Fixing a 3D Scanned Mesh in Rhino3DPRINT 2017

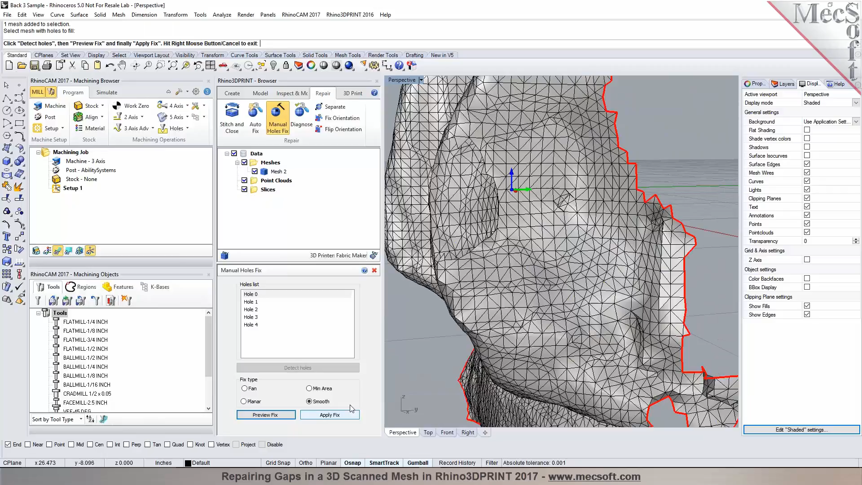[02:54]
And then you can say apply a fix for it. Do you have any questions so far? No. Can you fix the one part at the lateral there? You can kind of see it. Over here?
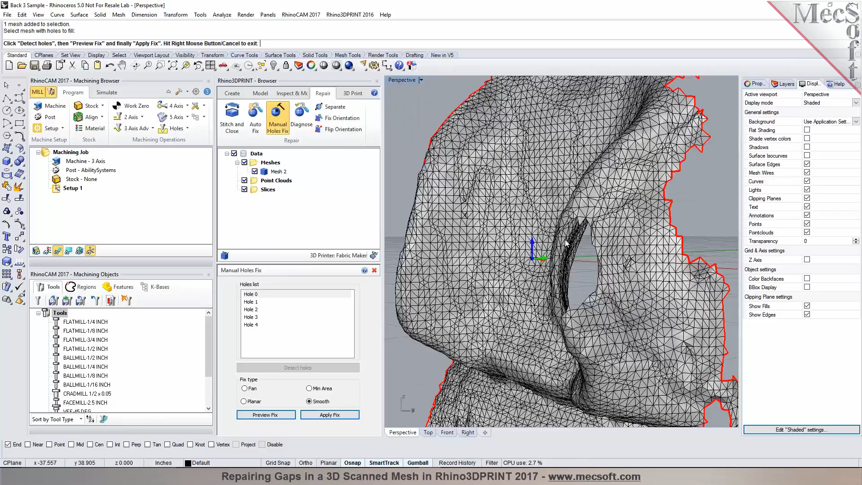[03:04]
Yeah. Yeah. Right there. Okay. So I can go back in here. I can preview the fix and then apply it. So there's these different commands as you can see right there.
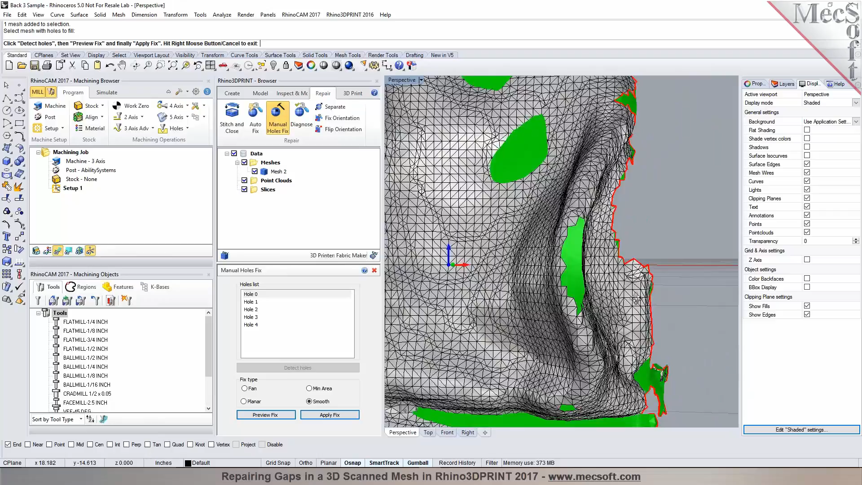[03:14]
And I can go back and select again, perform the manual hole fix, detect the holes.
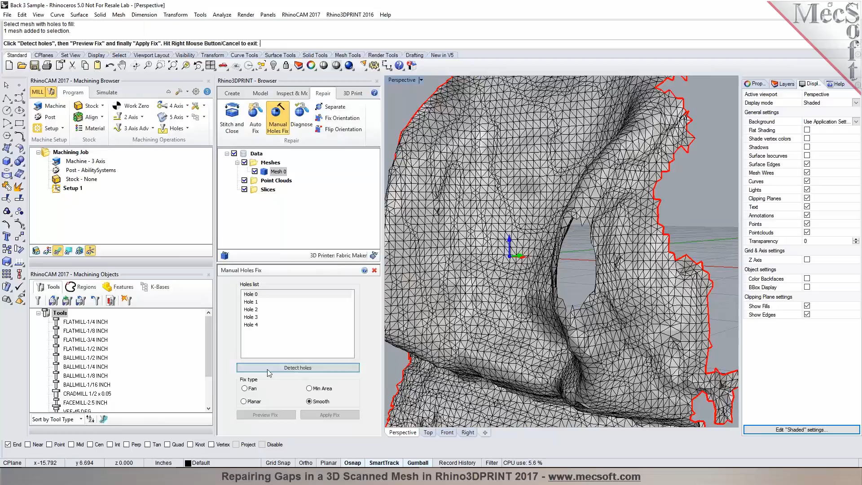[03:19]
And I can do a preview.
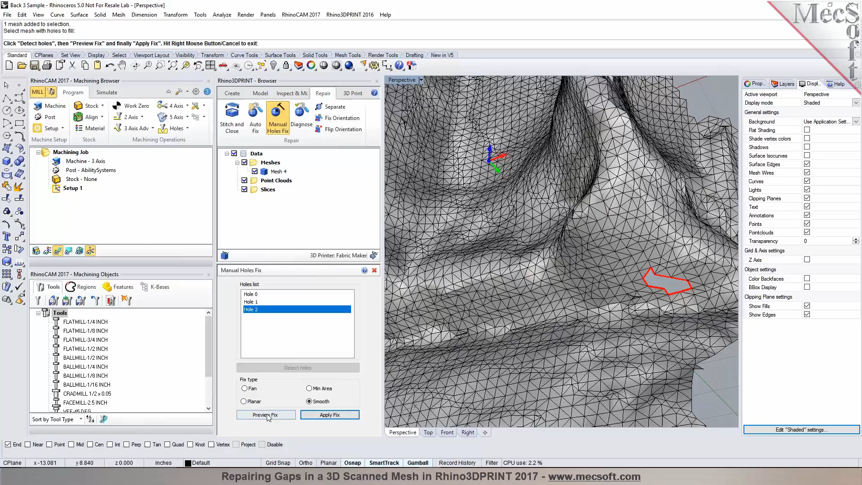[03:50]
Yeah. You can just do what he's doing. Yeah. I'm not going to really make much of a difference. Okay. That looks great. All right. So I'm going to cancel out of this. And so we got the holes filled up in here.
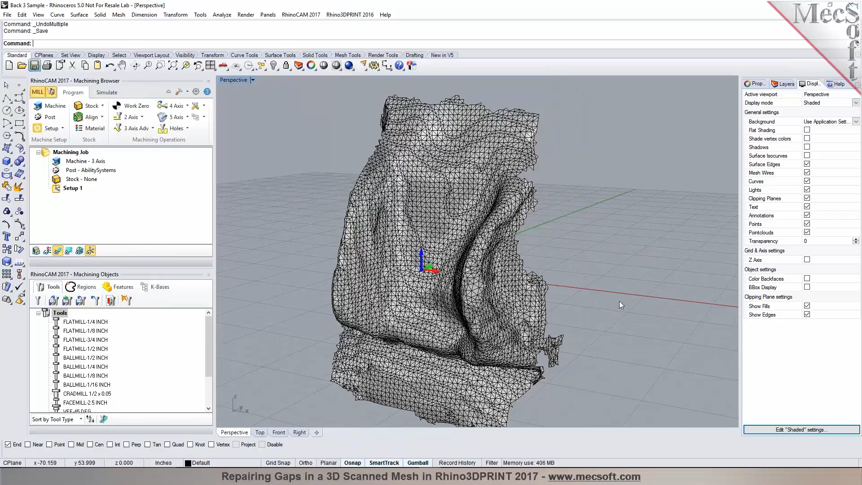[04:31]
So it will be saved as a native Rhino file or 3DM file. Now we also have a mesh splitting command without having to create the geometry in here. So for example, I'm going to hide this out right here. And I can also hide this.
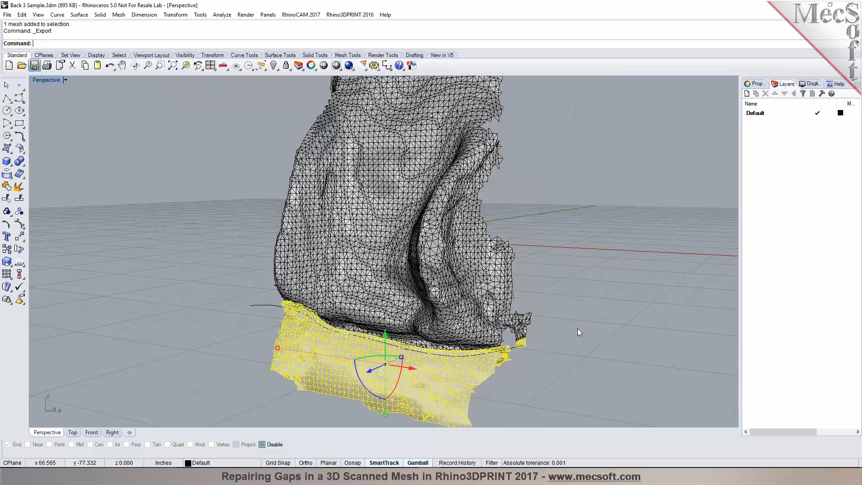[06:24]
Okay. So, you know, for the purpose of this demo, I could just hit, you know, I could delete it out as well.
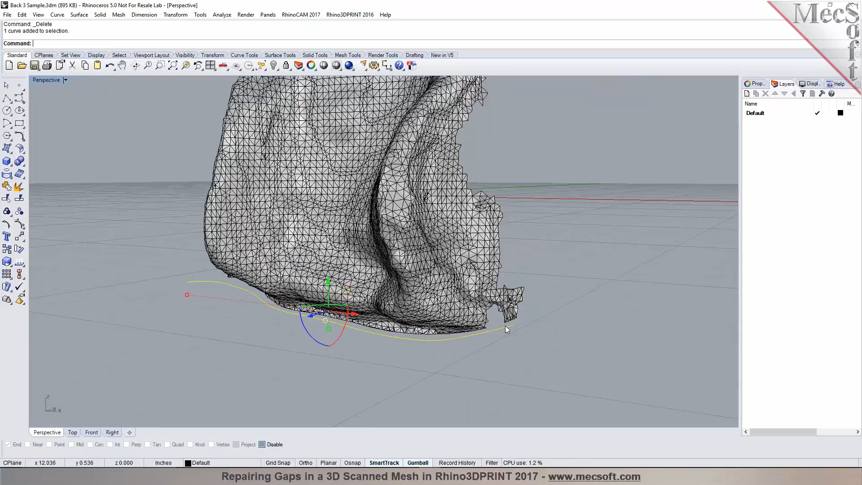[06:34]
Right? Yeah. Okay. So tell me, so now, I want to, let's say, let's say I want to machine this shape.
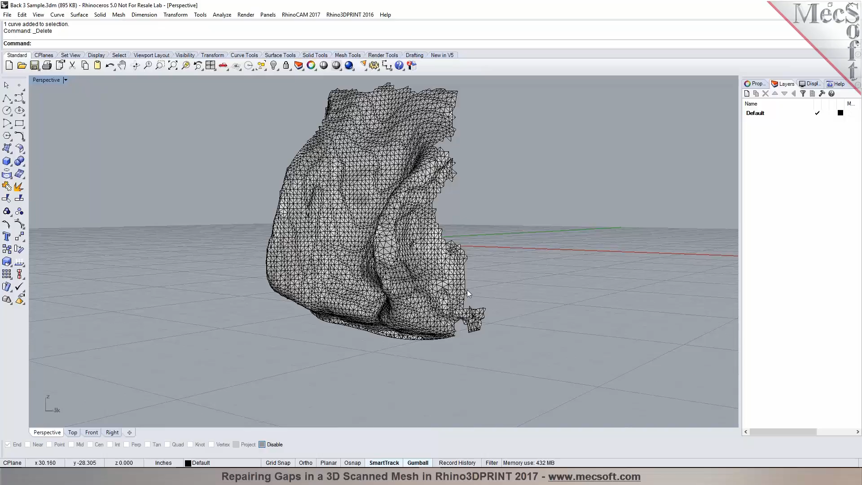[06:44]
Okay. All right. We could do that.
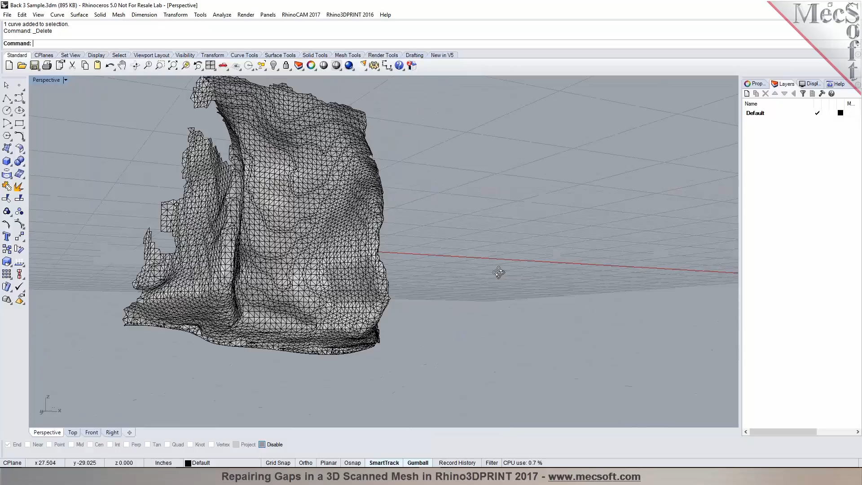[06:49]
So now the first step I would do here is get the part oriented correctly for machining. So from what I can see or understand is you would like to machine in this area, right? Yes. So we need to orient the part so that it's in the, you know, desired or intended orientation for milling or routing depending on the, you know, stock blanks you're going to be starting with.
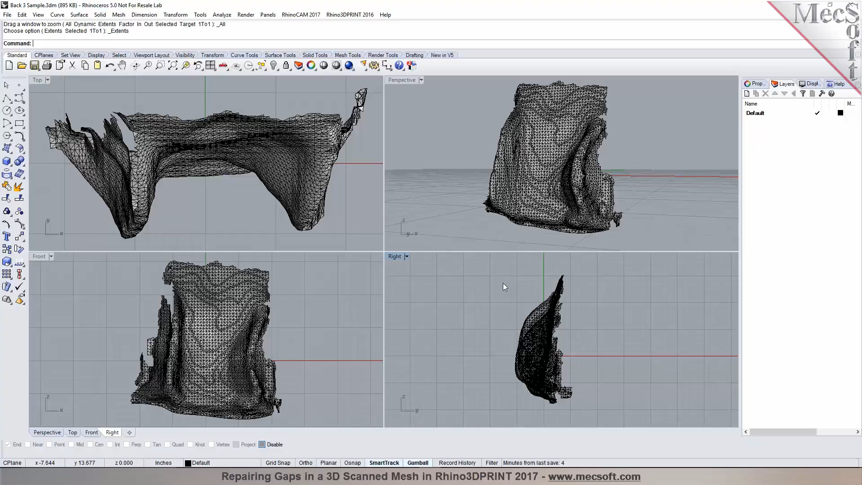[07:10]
And then, you know, you know, so the first step I would do is orient it. So there's a couple of ways you could do it.
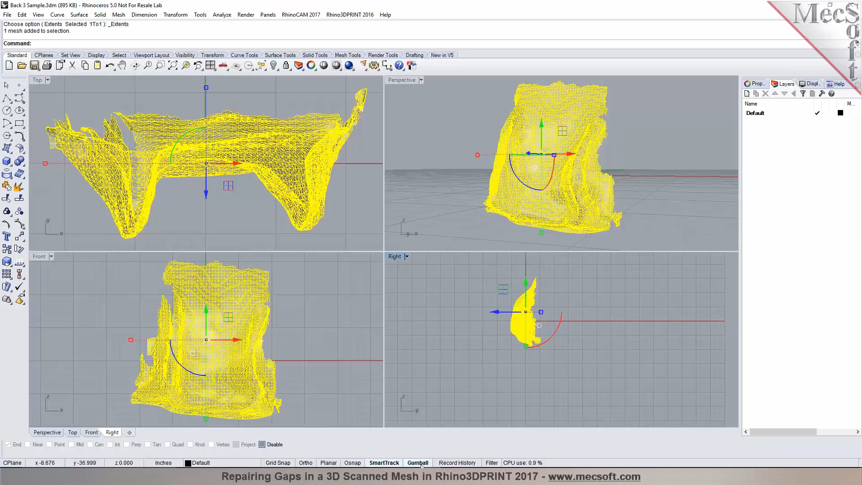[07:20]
You can just select the part and use the, you know, controls in Rhino like a gumball and you can say you want to rotate it.
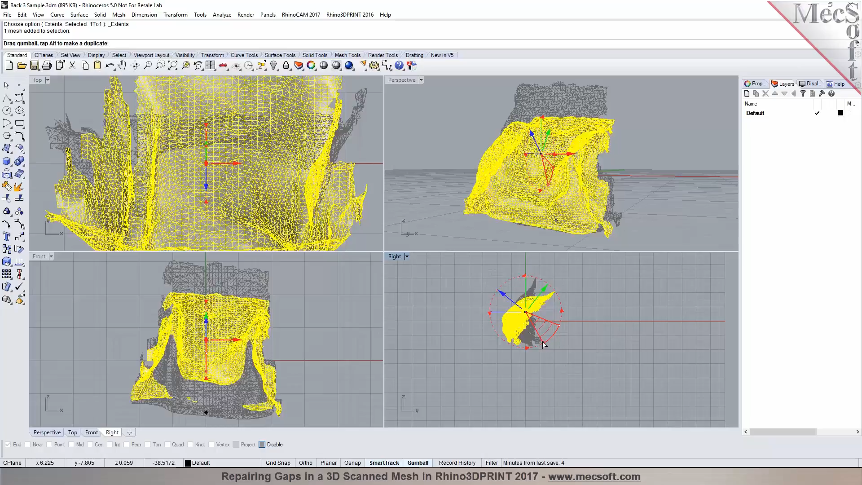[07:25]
You can rotate it like 90 degrees. Right? Mm-hmm.
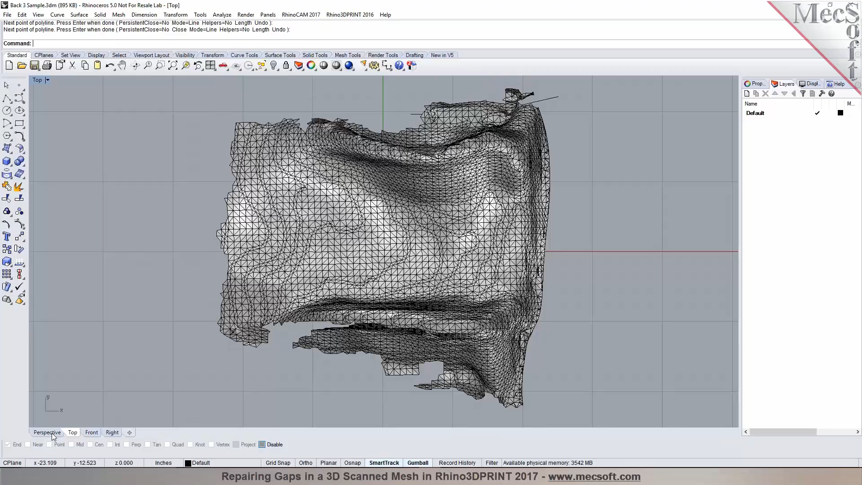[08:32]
Again, you do the mesh split. So if you right click in here, it'll display all the commands that you were using earlier. And I could do the mesh split. Or I could take advantage of the plugin, our 3D print plugin in here. And I can go into a vinyl 3D print browser.
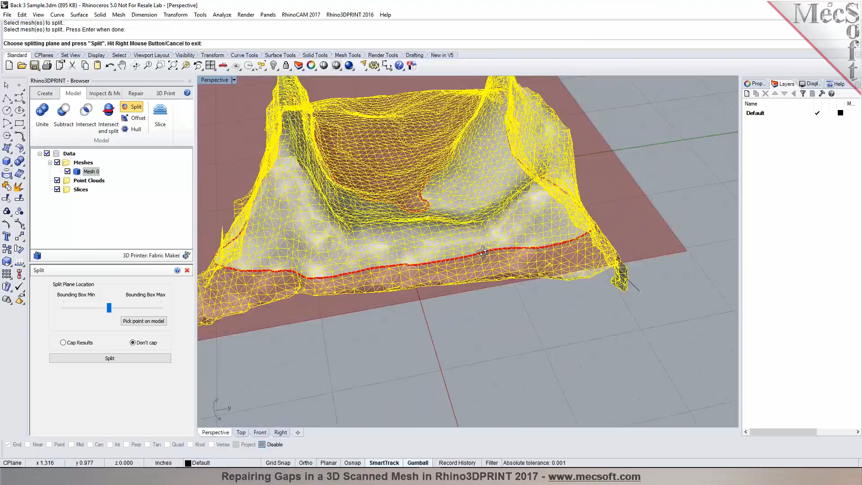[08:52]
So you can see that whatever areas that you want to retain. So here I can pick this area right in here.